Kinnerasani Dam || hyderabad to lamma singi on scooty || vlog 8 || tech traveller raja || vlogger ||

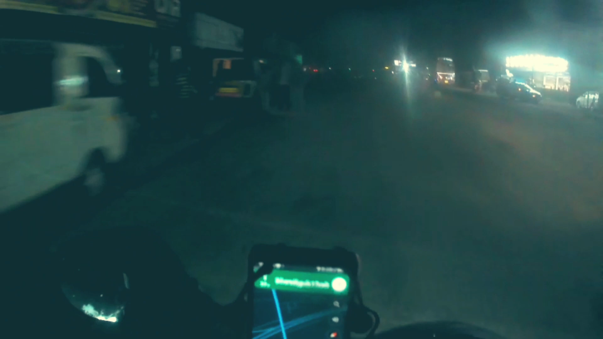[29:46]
ఇంకా 9 అవుతుంది టైము, నాకు ఇంకొక 25-20 మినిట్స్ పడుతుంది నేను ఈసీఎల్ వెళ్ళే లోపు.
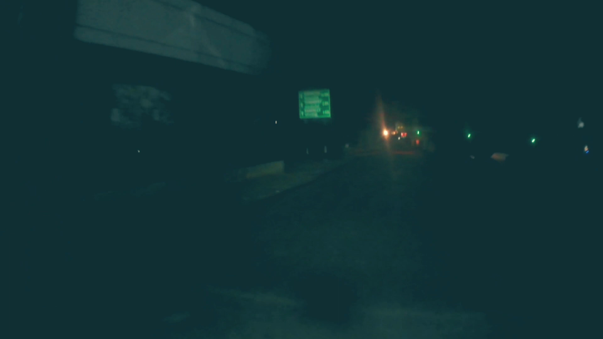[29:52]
యానంపేట్ 2 కిలోమీటర్లు రాంపల్లి 4 కిలోమీటర్లు, కుషాయి కూడా 14 కిలోమీటర్లు. అంటే మనకి ఇంకొక హాఫ్ అన్ అవర్ పడుతుంది వెళ్ళేలోపు కుషాయి కూడా ఈసీఐఎల్.